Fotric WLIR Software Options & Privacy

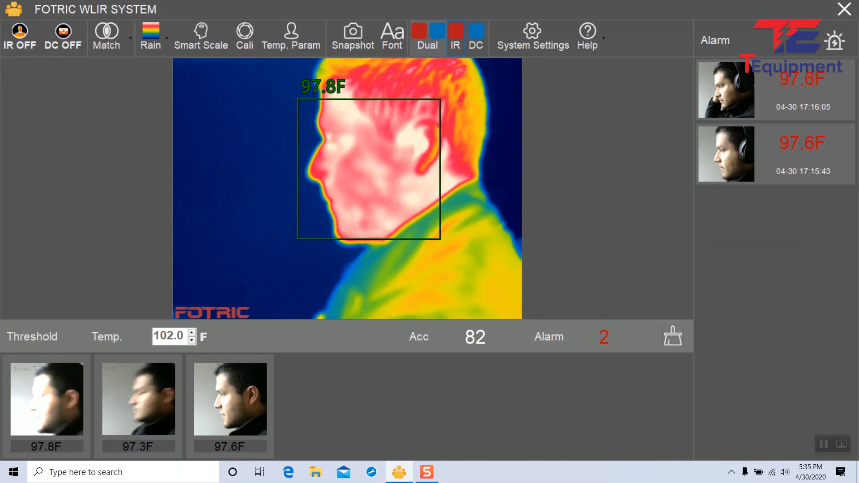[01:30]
On screen: spot 97.8°F
Let's go back into system settings and look at some of the alarm options we have here.